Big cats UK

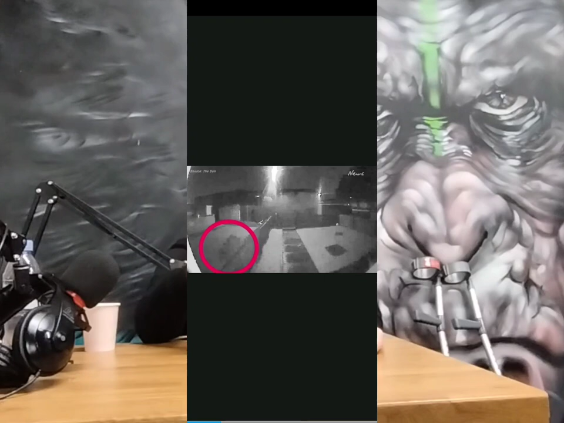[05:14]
curly tail which goes back and it's like wow what is that and there's a couple of drone ones i've seen that are very convincing but